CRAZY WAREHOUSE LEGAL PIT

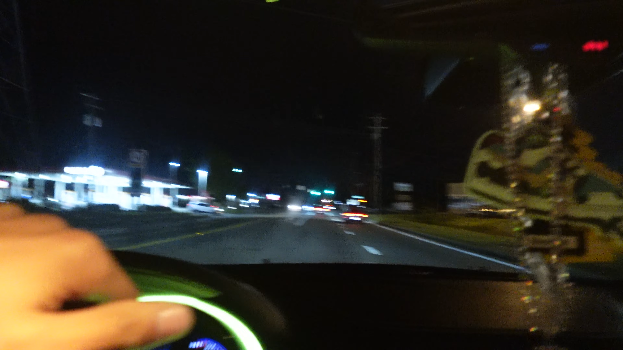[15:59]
Letting the boat. Tapping the gas. Letting the boat just move. Oh, and as y'all can see, I finally put some LED lights on the inside, bro.